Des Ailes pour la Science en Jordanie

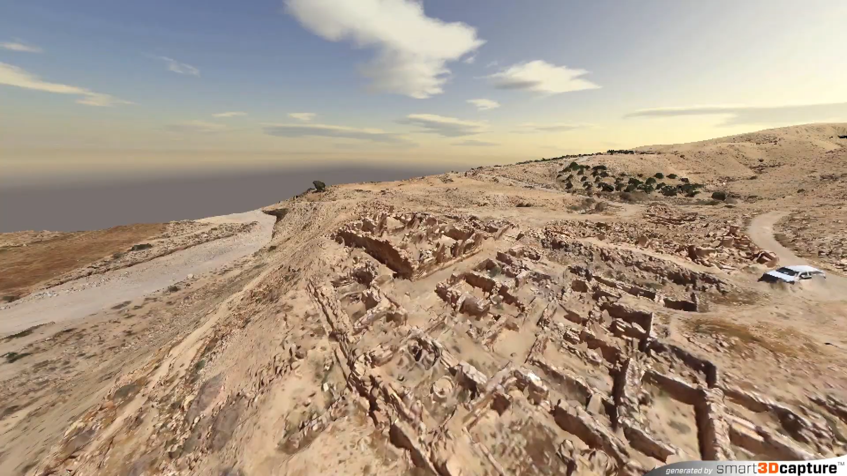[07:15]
Donc grâce à ce modèle 3D, on peut très bien exposer la complexité générée par la géographie du site.
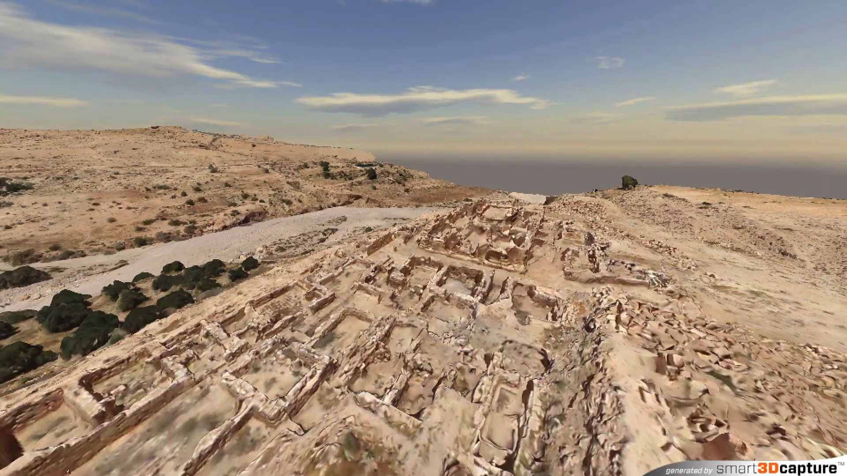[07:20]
Et par ailleurs, ça va nous permettre d'explorer